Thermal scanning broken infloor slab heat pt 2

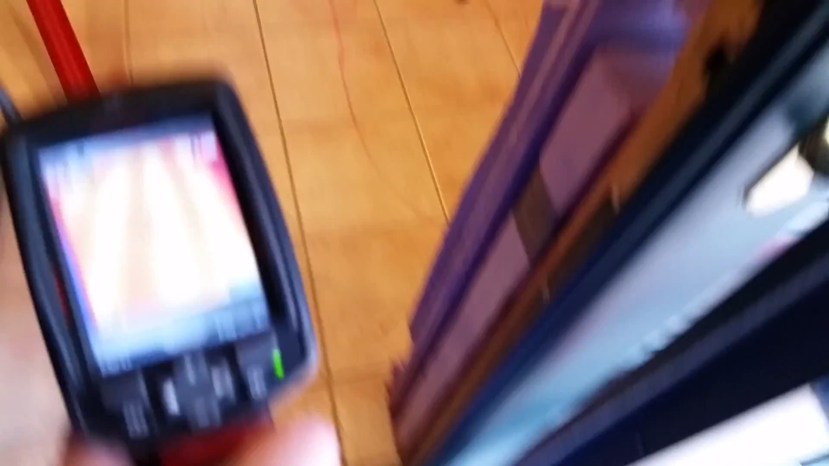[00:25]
So if you can see that, that's what we force through. And we're tapped in.